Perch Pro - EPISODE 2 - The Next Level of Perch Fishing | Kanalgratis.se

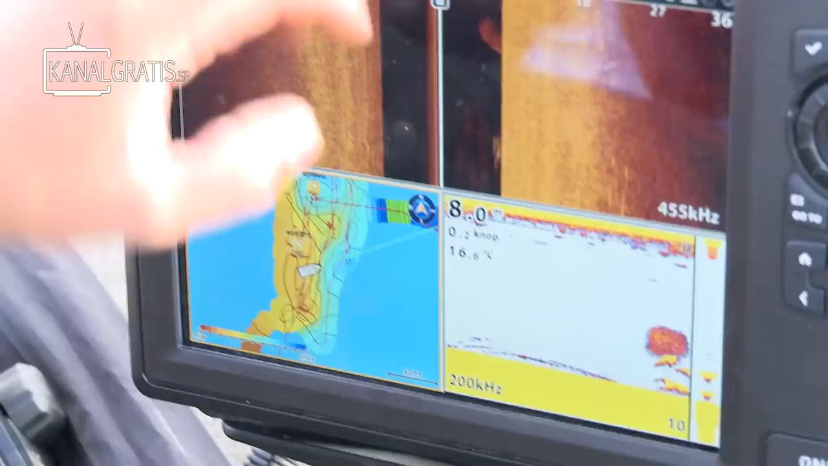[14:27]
We have fish under the boat and as we can see here on the right side of
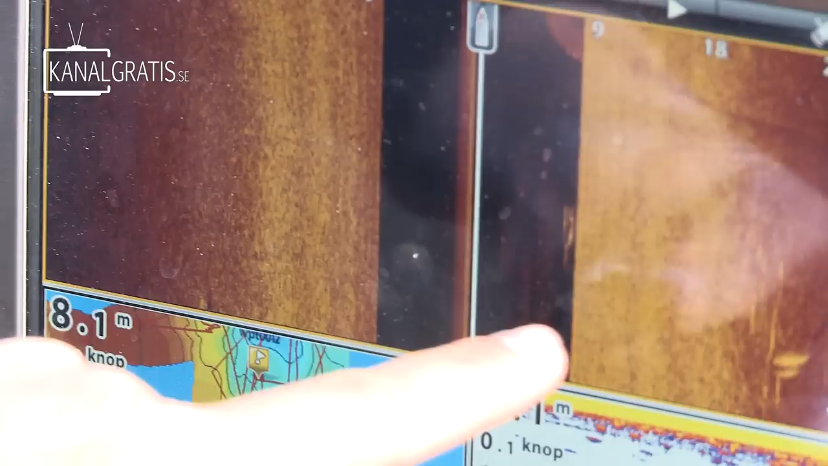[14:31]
the side image you have some fishes here and even
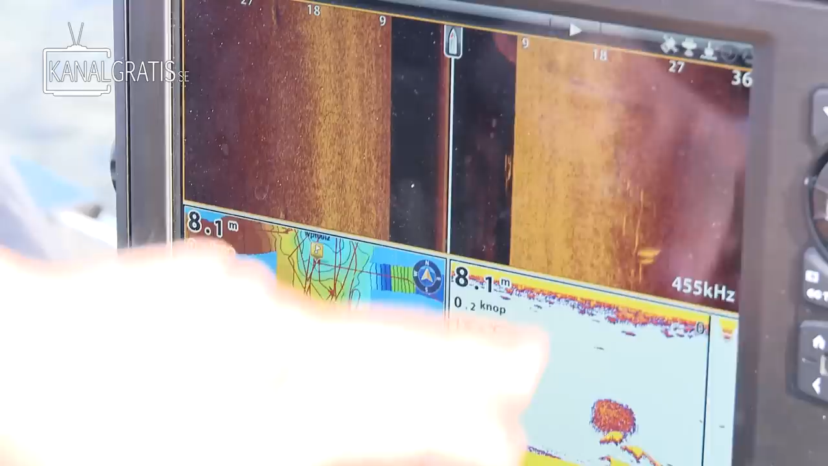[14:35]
On screen: depth 8.1 m
25 meters on the right side. So we know which side. Better fish. It's a good fish.
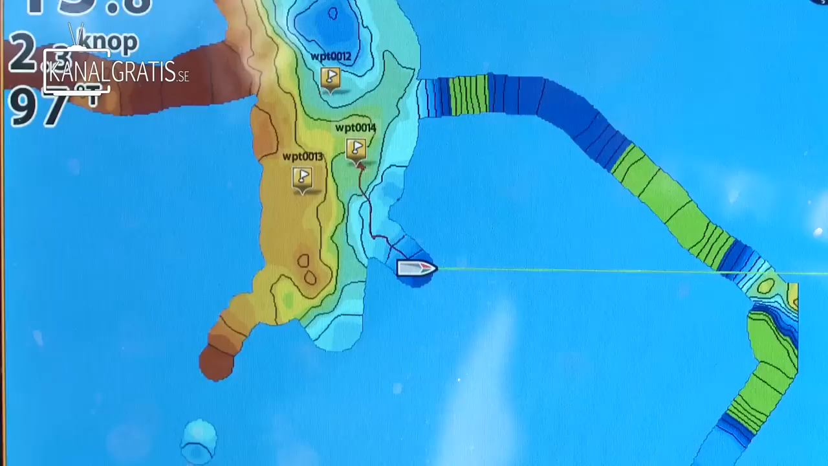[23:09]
When I move the boat, it creates a map. It's recording the GPS where we are and also the depth.
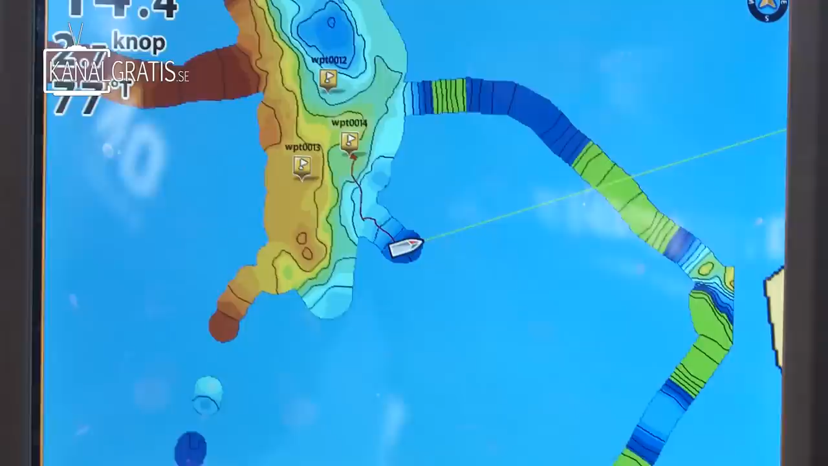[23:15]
And that making the country lines in all these different colors for showing the depths.
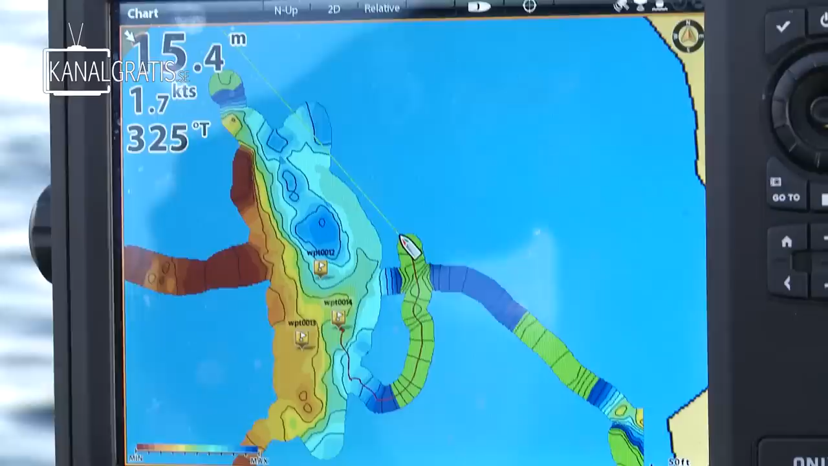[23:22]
Yeah, for example, now we are in a lake where there is no navigation
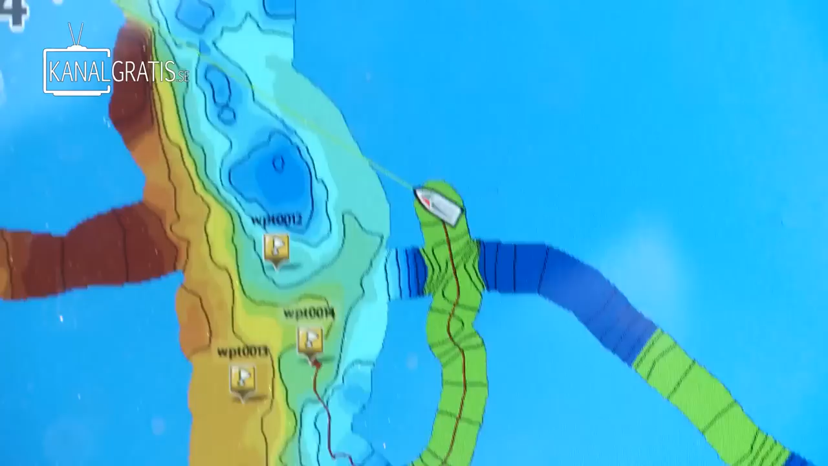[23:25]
or depth shards you can buy for these products.
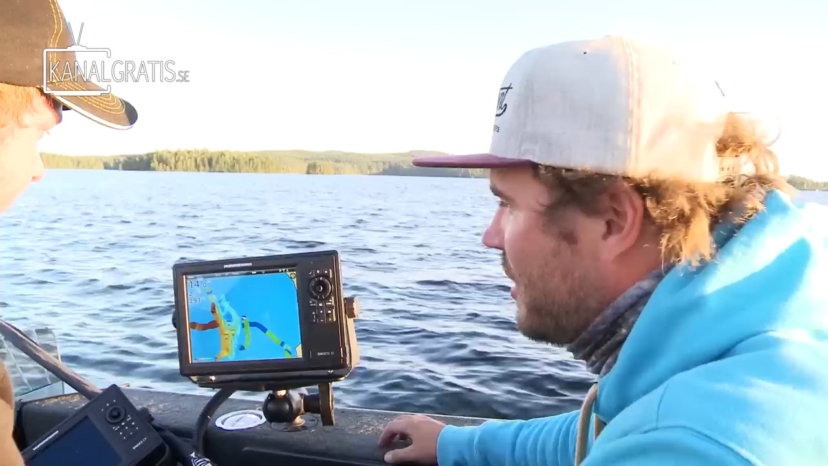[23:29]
It's so, so simple to get good knowledge of your lake and why the fishes are striking in these points. So, now we have 11 meters, almost 12, and that creates the blue colors of the shard.
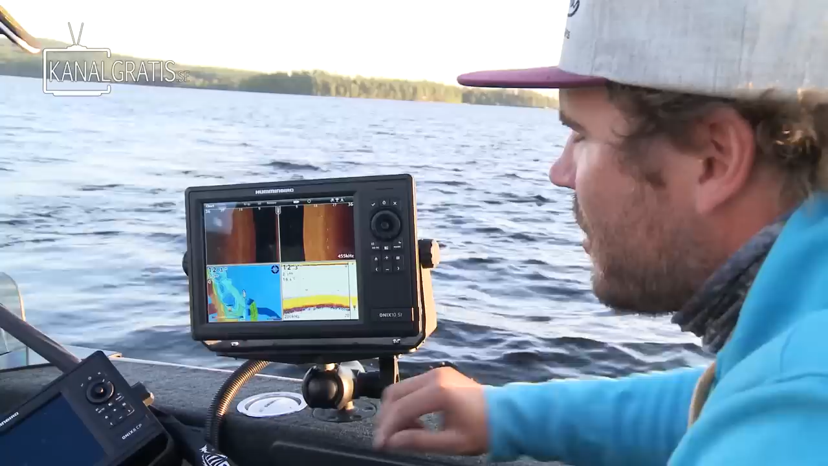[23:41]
It's also really easy to change.
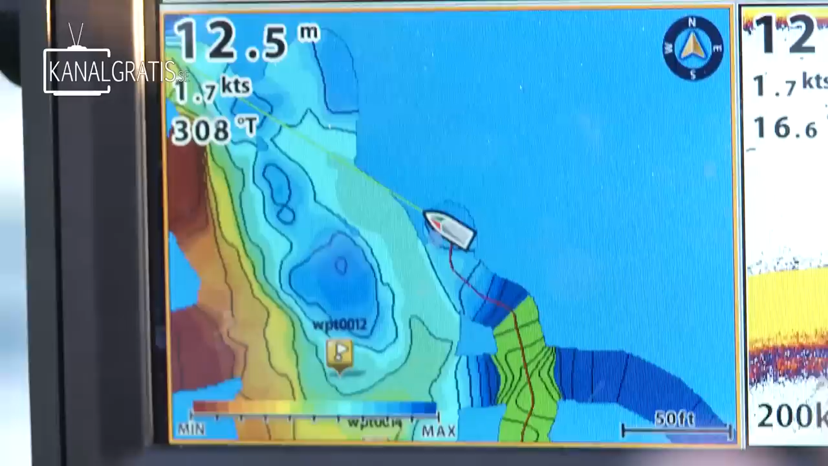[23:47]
On screen: depth 12.5 m
For example, now we are catching the fish in 9 meters.
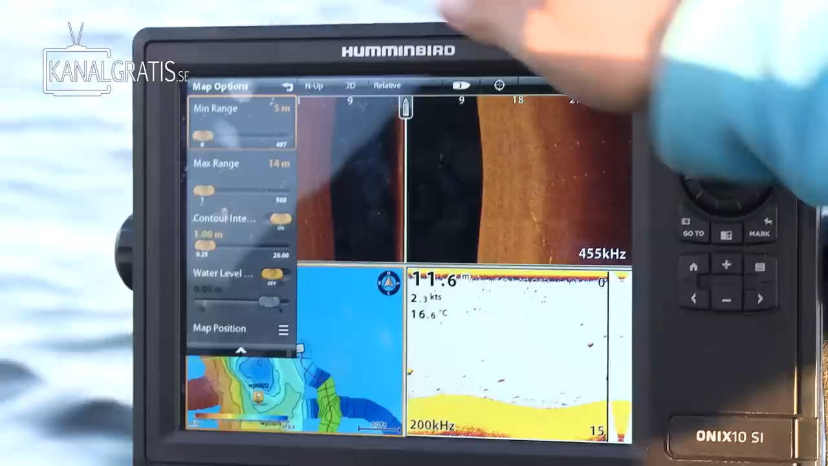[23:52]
On screen: water 16.6°C
So,
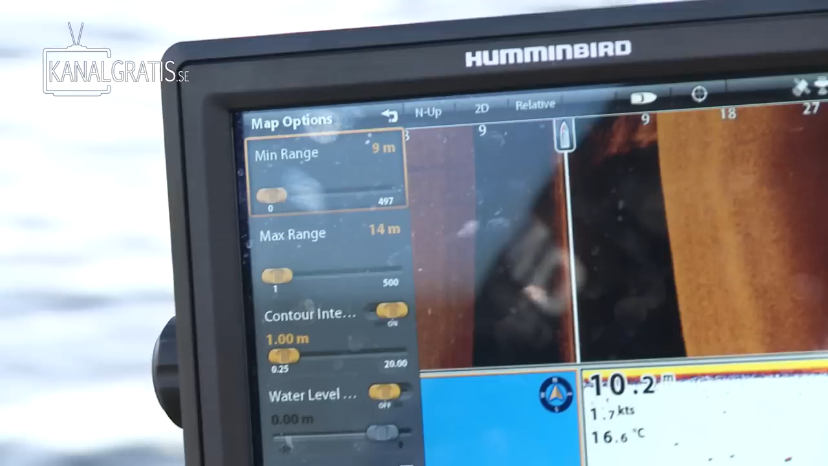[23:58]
On screen: water 16.6°C
if I put this up 9 meters and I'm going back to the map, you see everything that is over 9 meters getting red.